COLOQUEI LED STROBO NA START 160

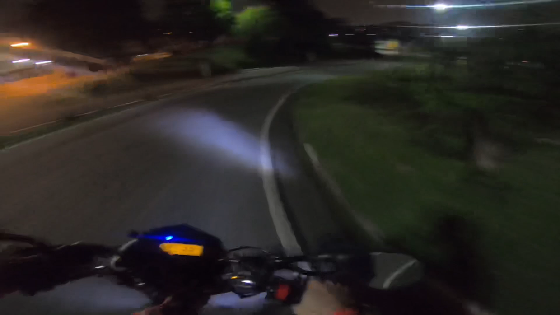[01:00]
Ó, que maladeira, tá vendo essa luz piscando? Você é louco, bagulho, é satisfação, mano.
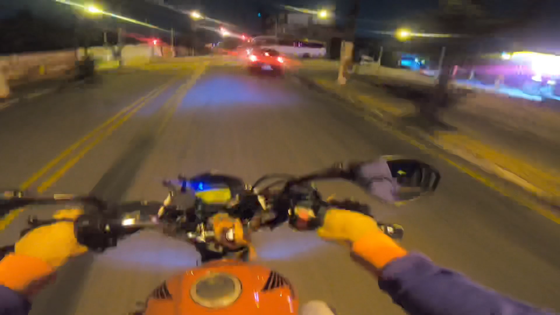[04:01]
Olha lá no ônibus o bagulho piscando, fica como? Nossa, mano.